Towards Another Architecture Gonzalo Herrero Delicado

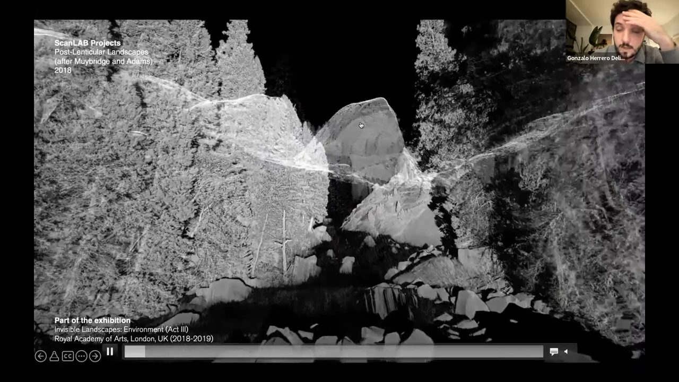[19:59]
uh, emmerizing on, again, an almost sublime, um,
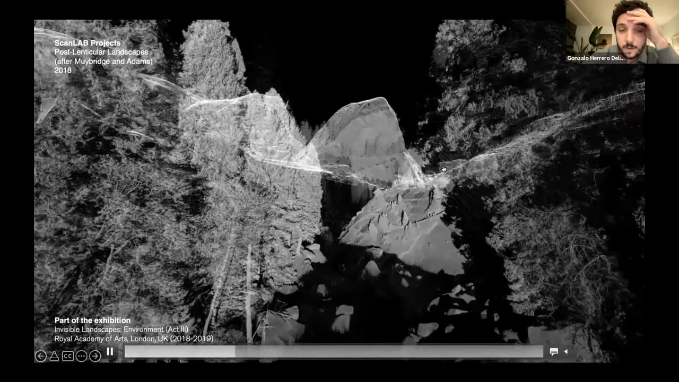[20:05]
view of the Yosemite Valley in through, through the eyes of this, uh, terrestrial, um, laser laser scanner.